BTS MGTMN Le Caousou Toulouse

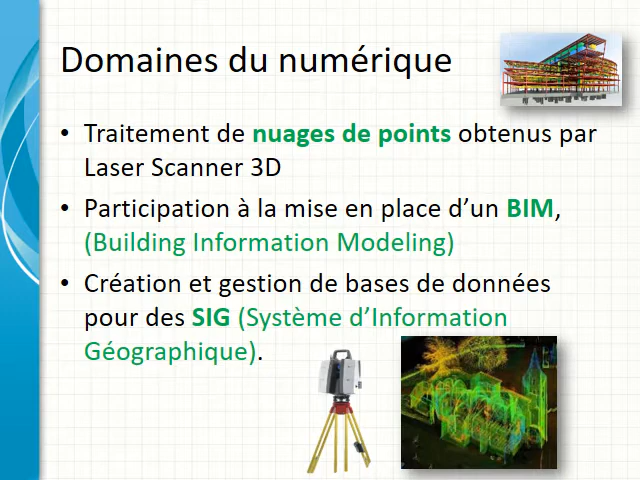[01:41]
Aujourd'hui le géomètre travaille avec des laser scanners 3D pour faire l'acquisition de nuages de points. Ces nuages par la suite seront exploités dans des maquettes numériques, on parle souvent de BIM, ou alors en cartographie comme les systèmes d'information géographique.